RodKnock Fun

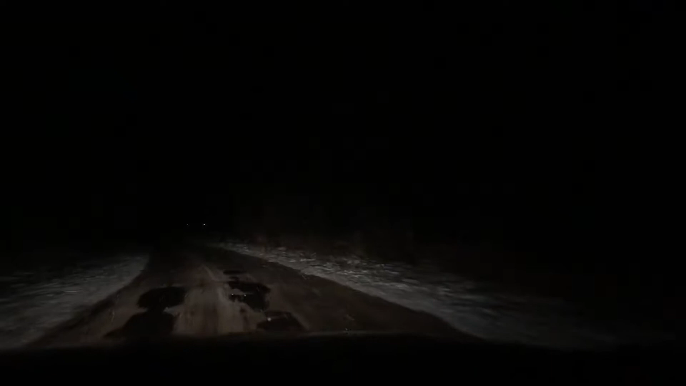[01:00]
Ah, puddles. Oh, I can't see. A lot more puddles. Yes. Oh, there's water in the cam! Oh, I'm getting wet! Oh, I got soaked. I got soaked!